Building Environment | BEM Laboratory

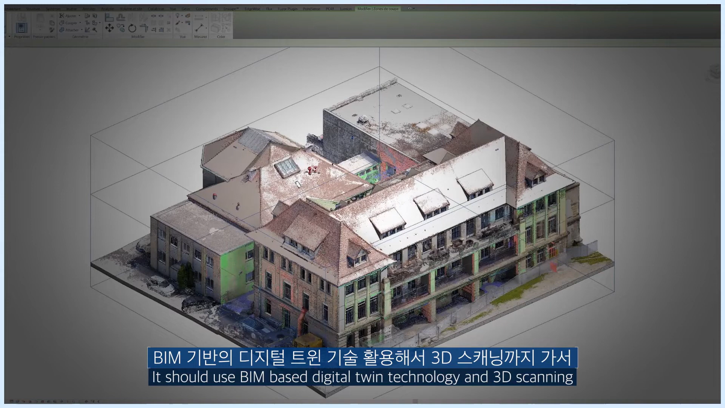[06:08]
그 도면화가 도면에서 끝나는 게 아니라 비아이빙 기반의 디지털 트윈 기술을 활용해서 그 건축물이 어느 부분이 환경적으로 문제가 있는지